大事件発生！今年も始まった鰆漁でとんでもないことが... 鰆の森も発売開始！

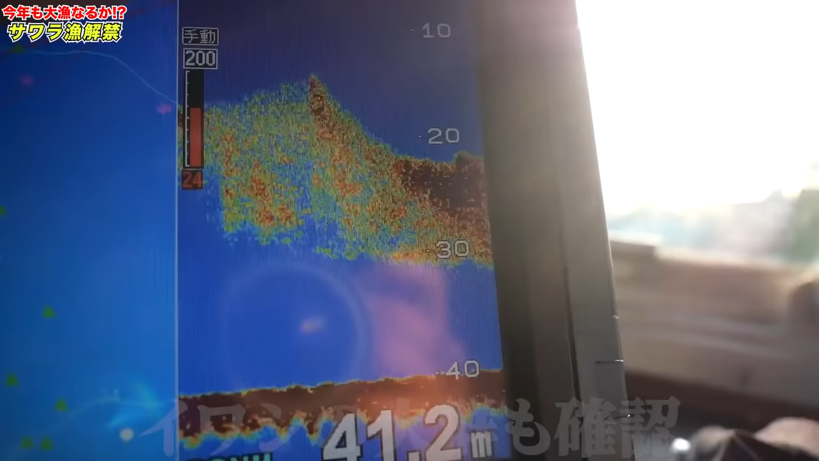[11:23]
On screen: depth 41.2 m
で、イワシがすごいですね。これは期待できます。